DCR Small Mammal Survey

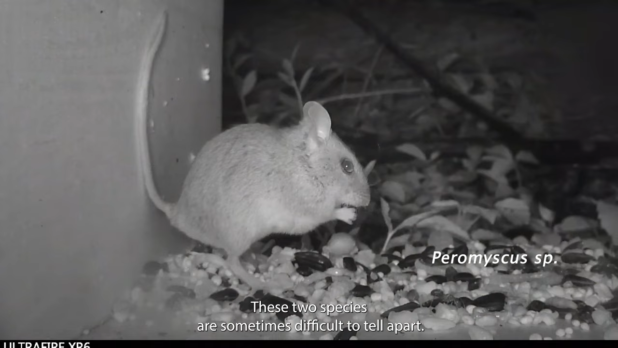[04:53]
These two species are sometimes difficult to tell apart, so we just classify them under the paramiscus genus.